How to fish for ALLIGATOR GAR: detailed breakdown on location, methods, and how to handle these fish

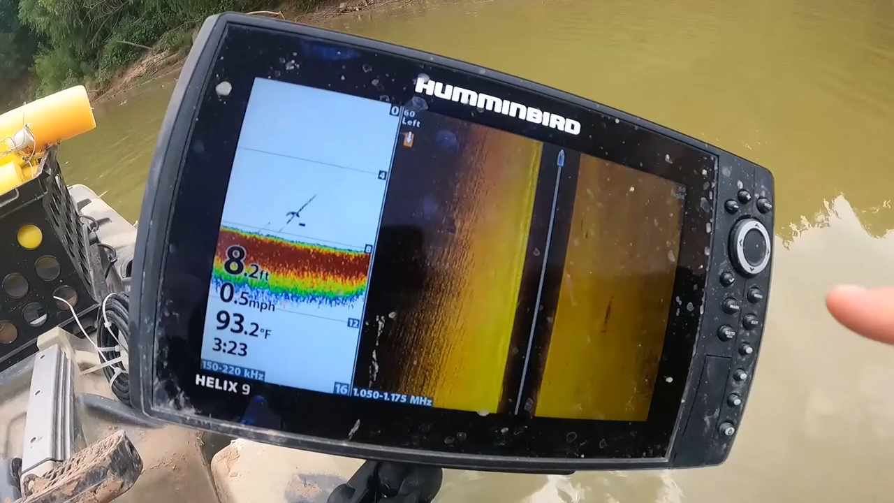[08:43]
On screen: depth 8.2 ft, water 93.2°F, speed 0.5 mph
There's actually one to my right right here. You can kind of see where there's the thing separated. Take a quick screenshot of that.
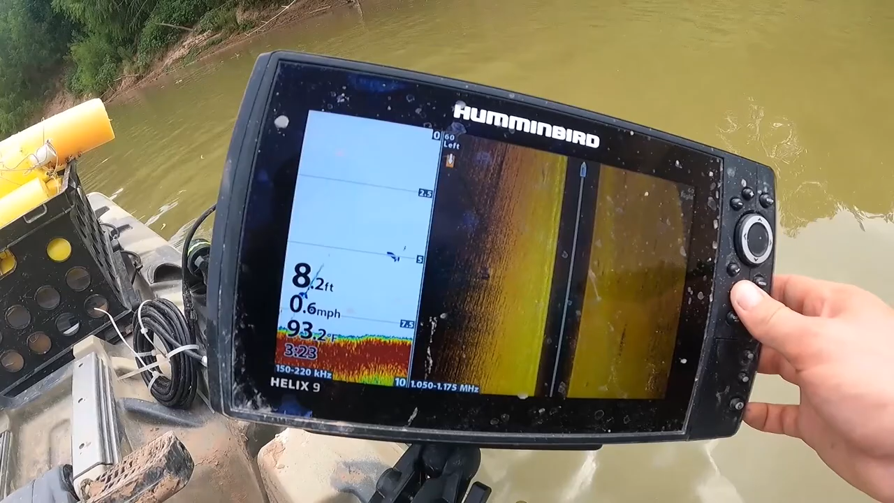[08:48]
On screen: depth 8.2 ft, water 93.2°F, speed 0.6 mph
You can kind of see where these fish were and where that shadow is.
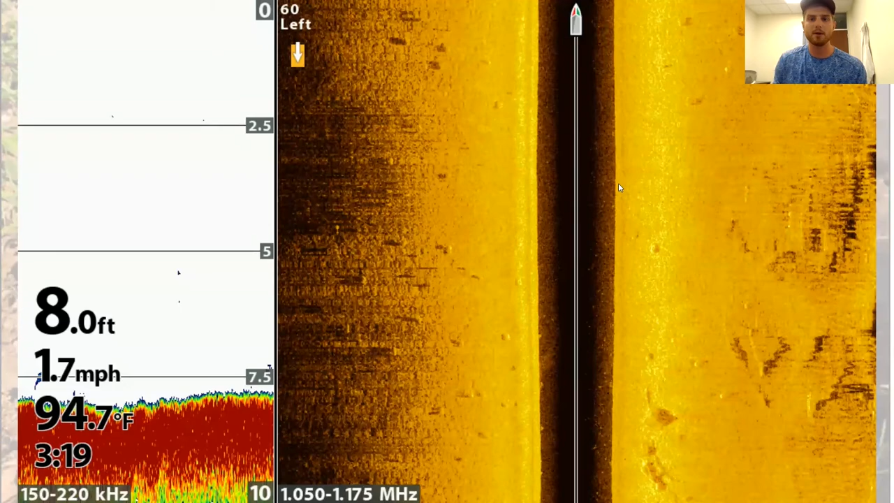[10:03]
On screen: depth 8.0 ft, water 94.7°F, speed 1.7 mph
You'll see a bunch of trees. It could be a potential fish scatter out a bunch of shadows. Just there's a lot of complex structures that are going on. But for the most part, it's just this soft sand muck kind of bottom. So it makes it really easy to see these alligator garb when they stand out really nicely. So a great example is right before I stopped to talk about my favorite location.
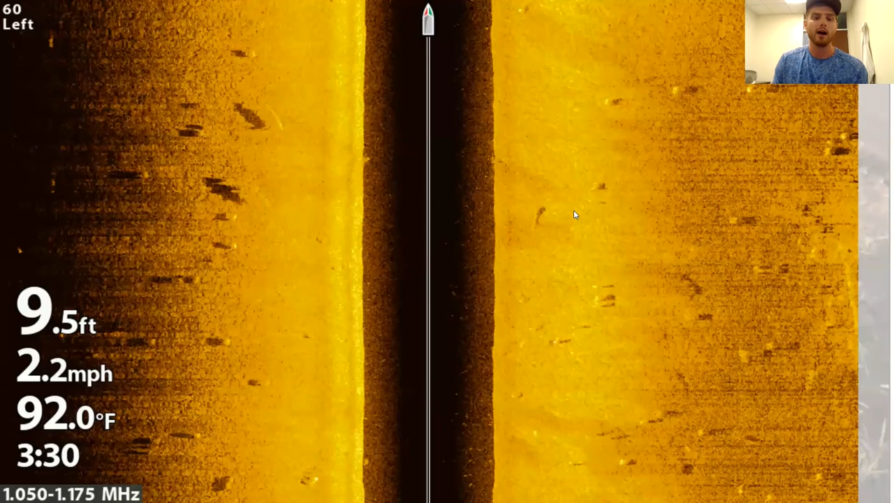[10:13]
On screen: depth 9.5 ft, water 92.0°F, speed 2.2 mph
I was driving and I noticed that there's this weird looking mark over here. It's kind of shaped like a log. However, it's not connected to the bottom at all. And this is what an alligator garb is going to look like. So zooming in on it, you can kind of see where you can see like a pectoral fin on it. It has a tail and it's definitely separated off the bottom. So this is for sure like what an alligator garb is going to look like when you're flowing down the river. So this would be a spot that I would stop and be like, hey, like I know there's for sure one here. I'll put a bait in front of it for a little bit and see if I can get that fish to bite.
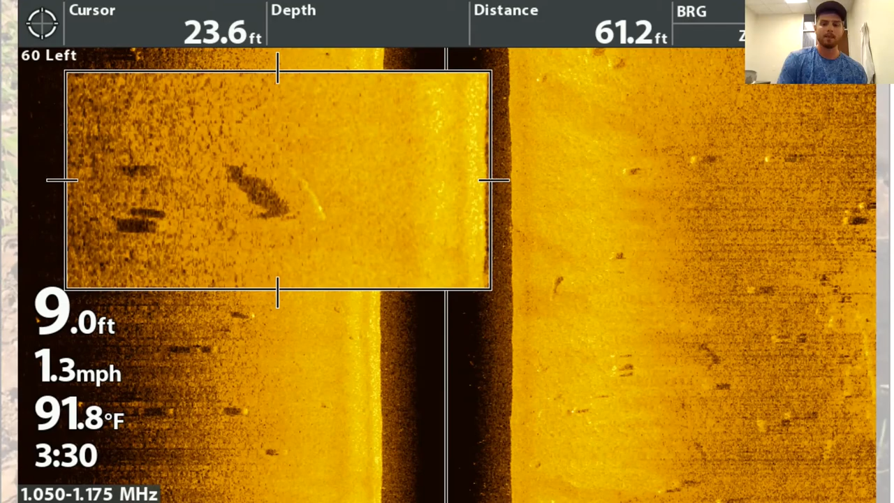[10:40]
On screen: depth 9.0 ft, water 91.8°F, speed 1.3 mph
I mentioned in the Google Earth video that in the winter, they kind of congregate. So in the winter, it looks a lot more like this, where you can see that there's one, two, three, four, five, six, seven, eight.
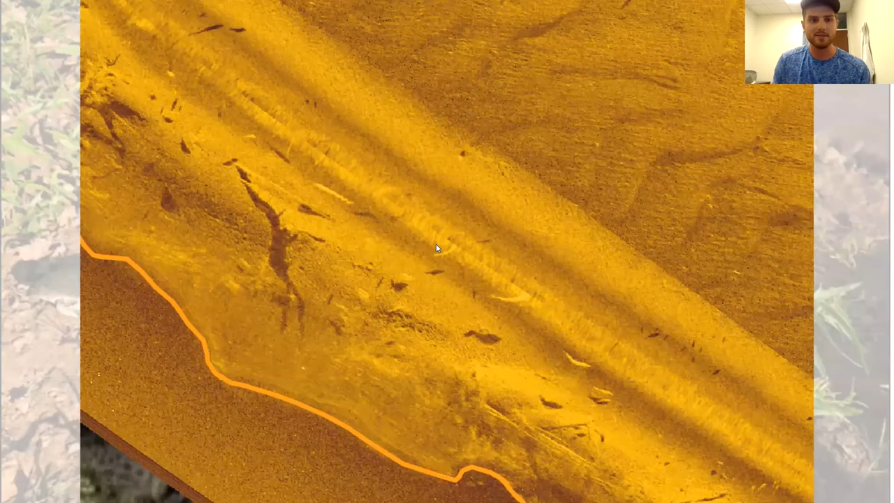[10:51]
So there's a bunch of fish that will congregate in a small area. So it's definitely a great opportunity to access these fish in the winter when they're congregated. One thing to note about fish in winter is they're less likely to feed. So as water temperatures warm up, metabolism increases. And as metabolism increases, fish have to feed more. So yes, there might be more fish congregated in an area in the winter.
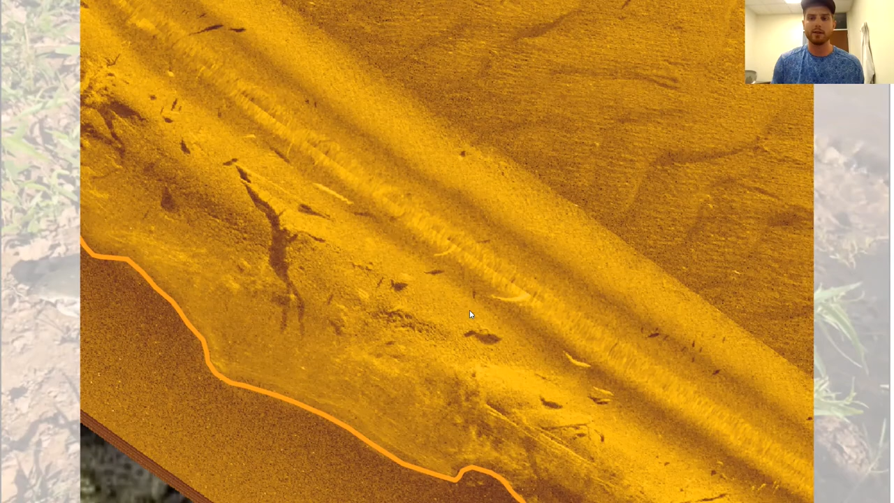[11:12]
Just maybe don't anticipate as many bites per fish because they're less likely to feed when the water is cooler. So on location.
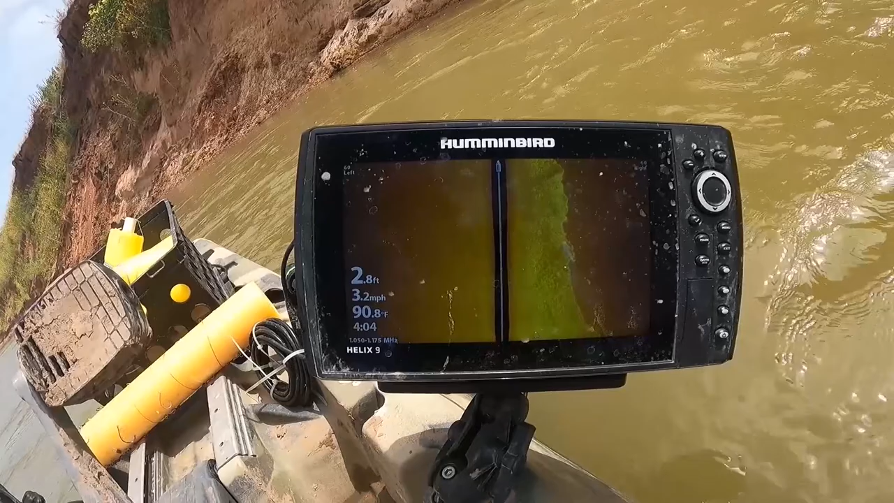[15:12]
On screen: depth 2.8 ft, water 90.8°F, speed 3.2 mph
There's nothing but a bunch of sand. This fast moving, shallow water is really unlikely to hold fish. Back up quick.